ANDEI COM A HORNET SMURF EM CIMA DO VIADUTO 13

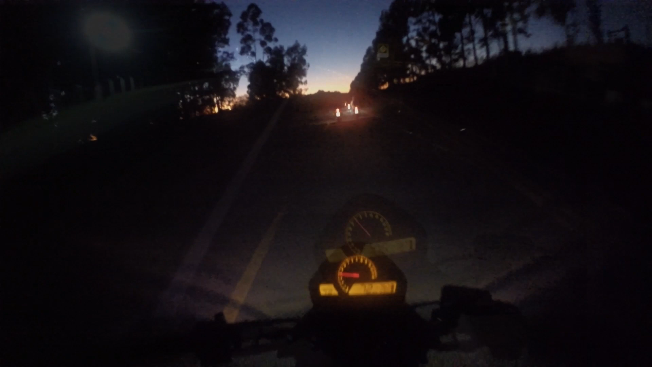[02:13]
Ó que bala, rapaziada! O céu lá tudo laranja, ó, começou a querer vir o sol. E tá frio, vou falar pra vocês. Caralho!